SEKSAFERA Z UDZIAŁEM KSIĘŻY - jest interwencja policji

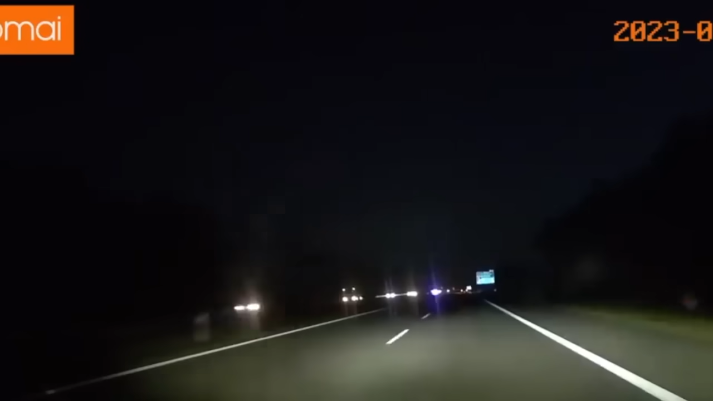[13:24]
kiedy ich kija została uderzona przez pędzące BMW prowadzone przez Sebastiana M. W wyniku uderzenia kija zderzyła się z barierkami i stanęła w płomieniach, powodując śmierć wszystkich jej pasażerów.